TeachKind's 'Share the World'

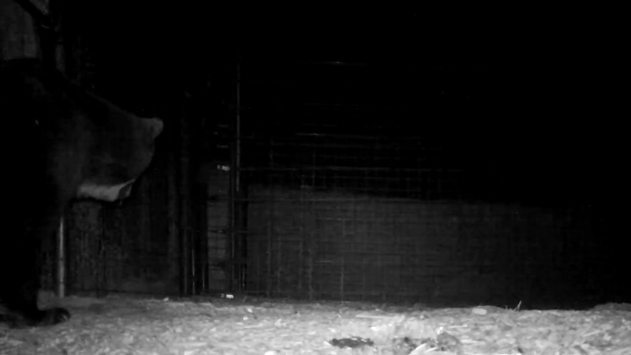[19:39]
When she got there, she went into her new den and came out months later with three beautiful new cubs.